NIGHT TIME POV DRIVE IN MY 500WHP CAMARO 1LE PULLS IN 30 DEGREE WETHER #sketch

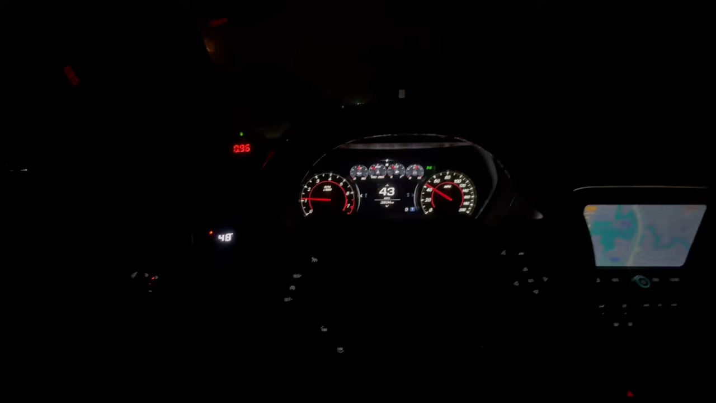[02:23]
Man, bro. Y'all look at my IATs right now.
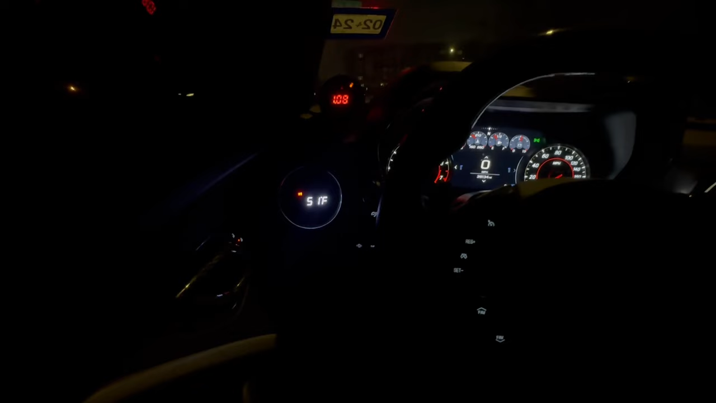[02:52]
So it's going to go back up. But it's sitting at 51 degrees, bro. That's crazy. So yeah, guys, man. We're on the freeway right now. Out here in Mexico. As you guys can see. I think I chose the wrong time to come out here. Because there's hella cars on the road right now, bro. Let's see if I can get some space.
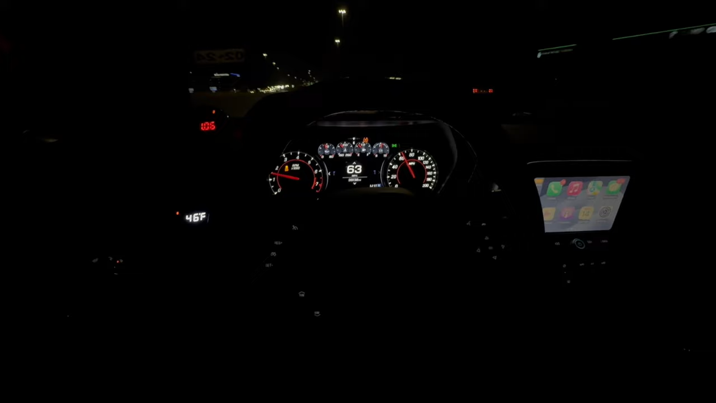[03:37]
I'm going to be honest with y'all. I really don't even think I'm going to hook to even do a full pull, bro. I'm just going to be 100% honest with y'all. I don't think I'm going to hook, but we'll see. I'm not trying to do enough 40. The most I'll probably be able to do is a 60 for real. I don't think I'm going to go as far as going down to third. Let's just try fourth and see. Oh, no. Hell, no.